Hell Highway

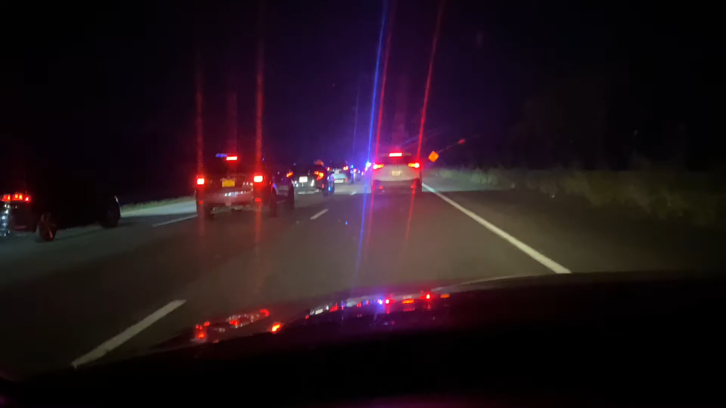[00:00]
It's like the fucking ninth time today that there's been some weird construction thing going on on the highway on the various laps I have to make to Providence and back and on 95 and on Route 18 and on 128 I'm just doing this endless fucking traffic like created out of nowhere for no reason
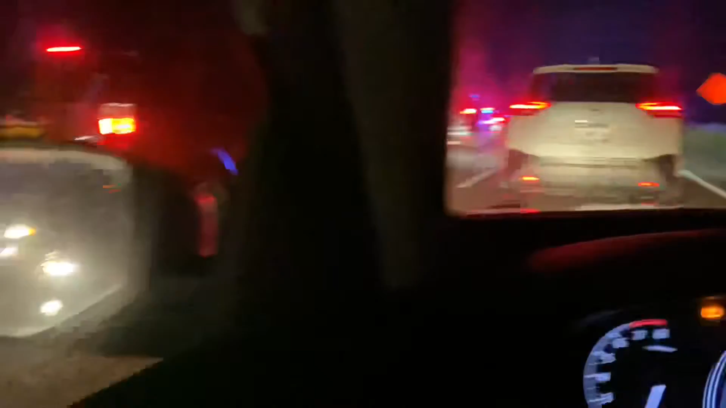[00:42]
with no real explanation for an indetermined amount of time there's an exit right there but no one can get to it they're stopping the entire fucking highway at 11.48 at night 95 south is round to a complete stop for several minutes it's been about 5 to 10 minutes and I'm a complete stop what the fuck?
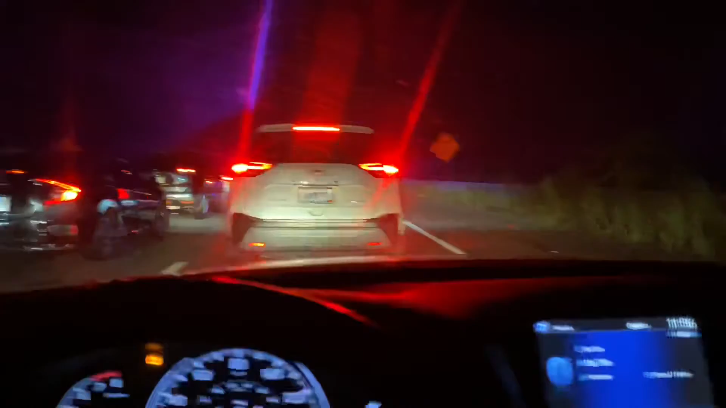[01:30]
we've been sitting still now for 10 minutes on 95 what is so important you have to stop an entire highway deliveries there's there any consideration for like efficiency of gas usage
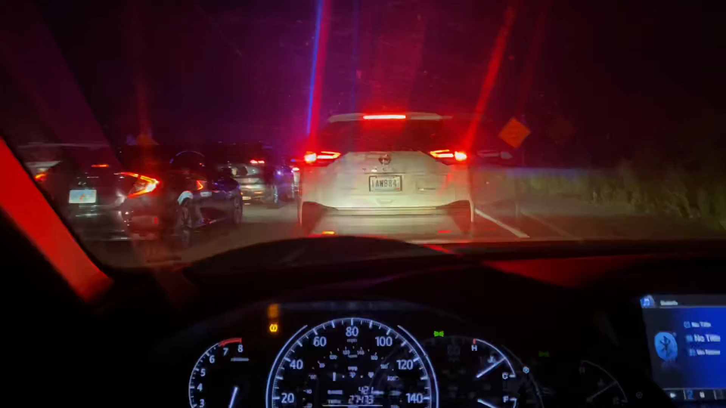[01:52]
or anything I'm gonna do it I'm gonna honk hey buddy what's taking so long? people are fucking sick of this I just it's now midnight a guy just got out of his car and I was explaining that how long we've been here hey what's the hold up? people are honking this is your tax dollars at work everyone on their way home from late working shifts working to pay for this nonsense god damn with no warning there's no warning there's no fucking screen or anything hurry the hell up
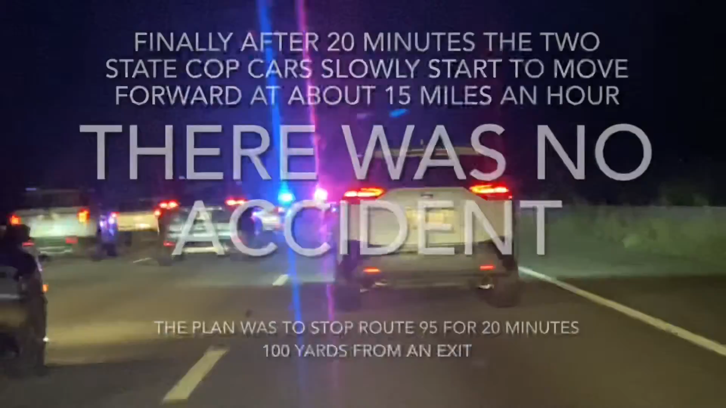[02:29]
we like get off the fucking road what are they doing?
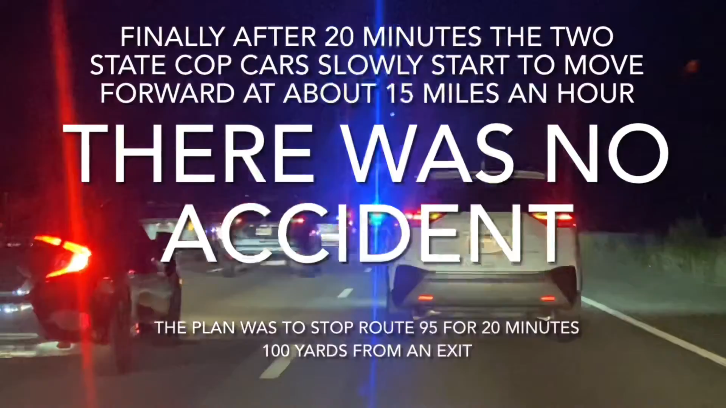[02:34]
they're still up there they're pacing everybody what the fuck? go away!
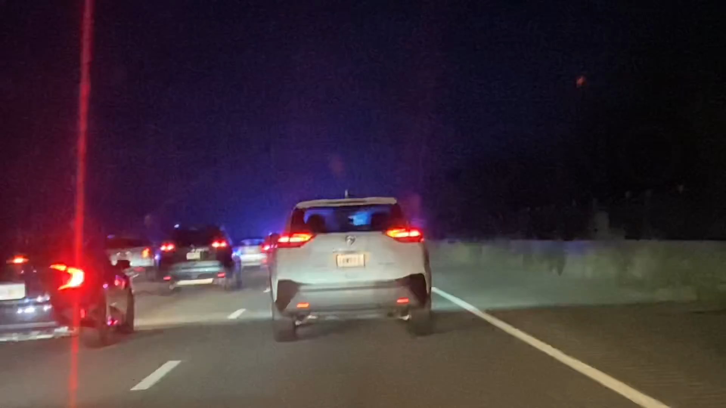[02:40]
we like get off the fucking road what are they doing? they're still up there they're pacing everybody what the fuck?